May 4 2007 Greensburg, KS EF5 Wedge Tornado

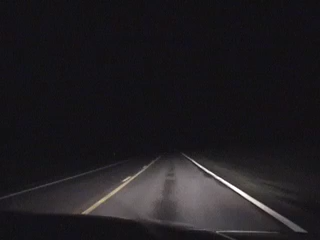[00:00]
Oh I think yeah look right in front of me where those red lights are